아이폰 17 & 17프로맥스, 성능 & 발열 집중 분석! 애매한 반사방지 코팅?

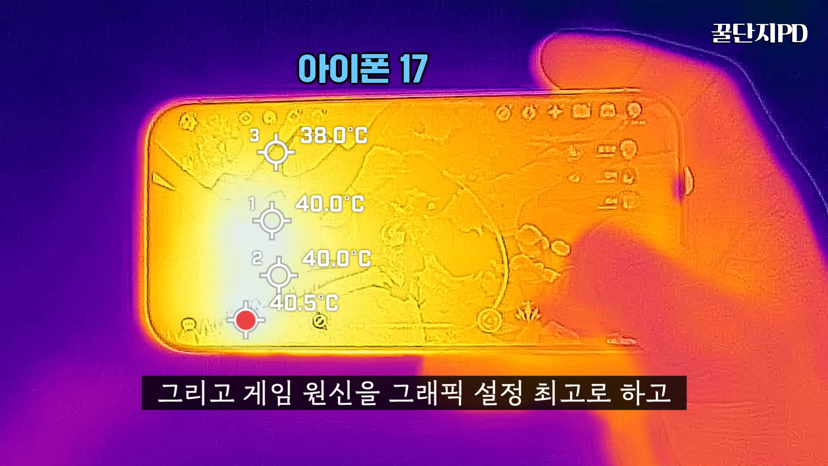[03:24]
이어서 게임 원시는 그래픽 설정을 최고로 하고 1시간 이상 플레이를 했는데 전후면 온도가 조금 더 뜨거운 아이폰 17이 40도를 살짝 넘고
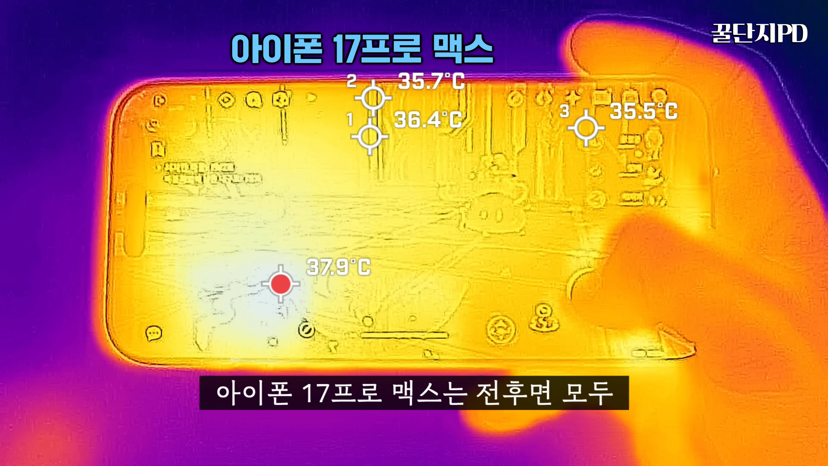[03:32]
아이폰 17 프로 맥스는 전후면 모두 38도대로 상당히 양호합니다. 다음으로 4K 영상 촬영을 10분 이상 지속할 때 발열도 체크를 했는데 아이폰 17과 17 프로
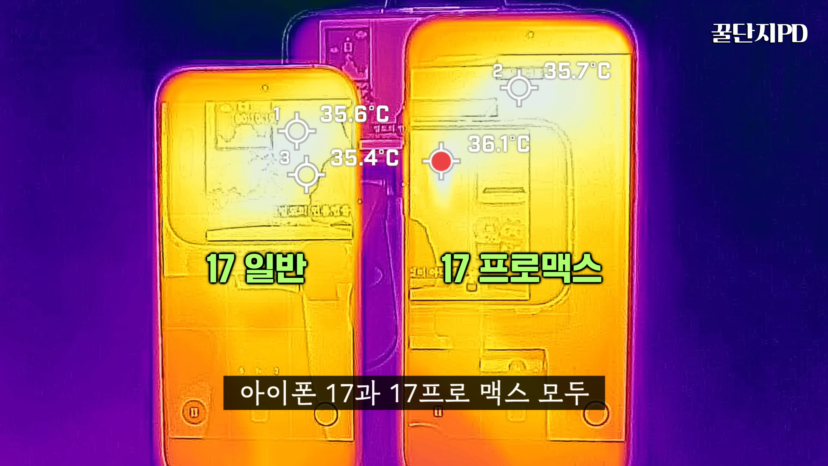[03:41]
맥스 모두 전면 36도 전후가 나오고 후면은 아이폰 17이 35도대 아이폰 17 프로 맥스가 37도대가 나옵니다.
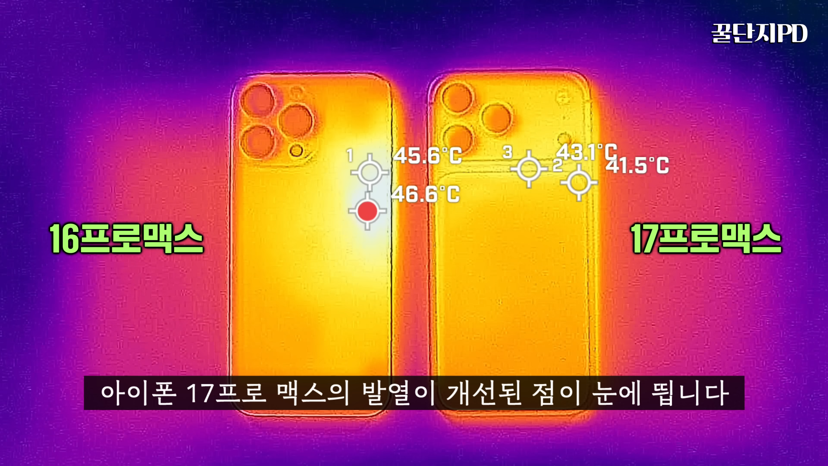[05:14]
특히 레이트레이싱 성능이 드라마틱하게 향상된 부분과 아이폰 17 프로 맥스의 발열이 개선된 점이 눈에 띕니다. 애플 A19와 A19 프로 사이에는 코어수와 내부 설계의 차이로 일반과 프로를 나눌 만한 성능 차이가 있습니다.